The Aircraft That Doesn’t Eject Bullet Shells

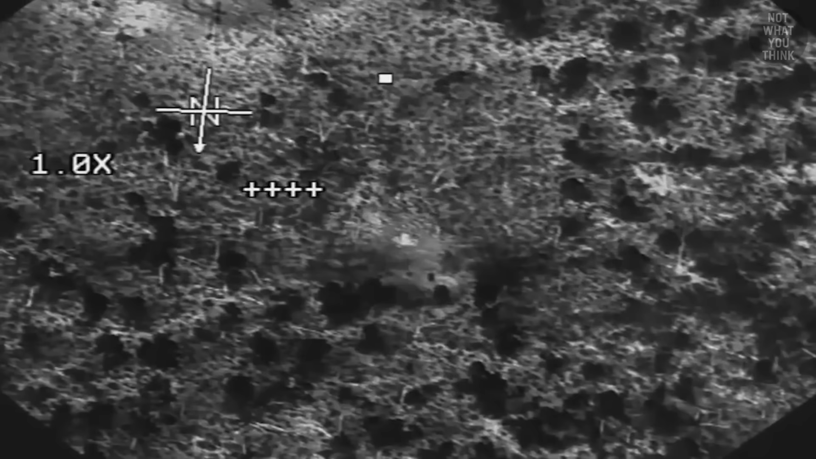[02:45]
making it ideal for night use or in marginal weather conditions.
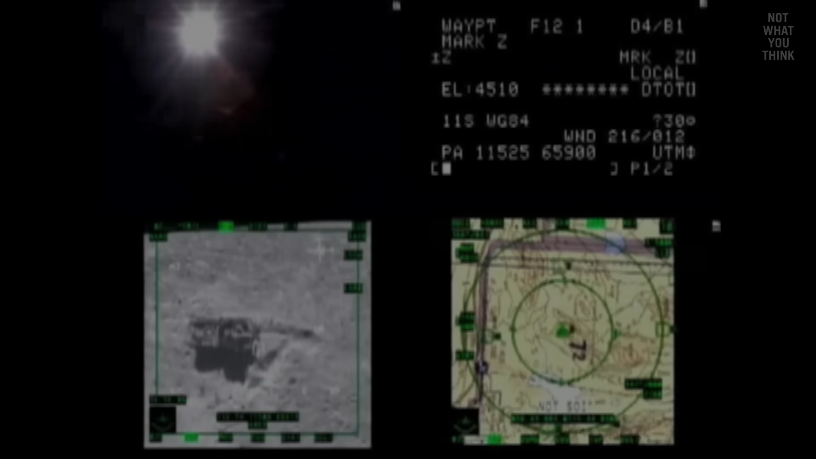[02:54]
the camera used the heat generated by the target to build a video feed that was displayed on a small screen inside the cockpit.